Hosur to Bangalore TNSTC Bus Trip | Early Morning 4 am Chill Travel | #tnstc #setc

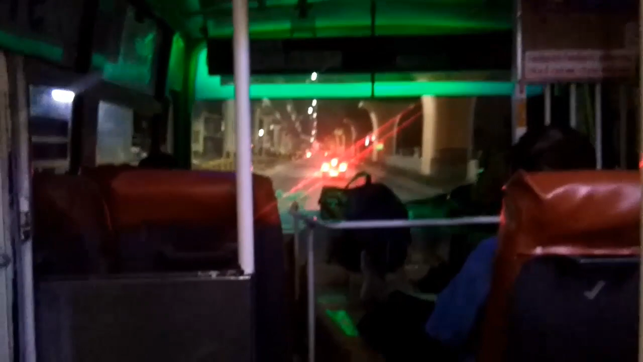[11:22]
நாம் Electronic Cityயில் இருந்தே கலாசி பலையம் நோக்கிப் போயிட்டிருக்கோங்க Early morningயே வந்து சிடிக்குள் கொஞ்சம் பிசியாக ஆரமிச்சிருத்து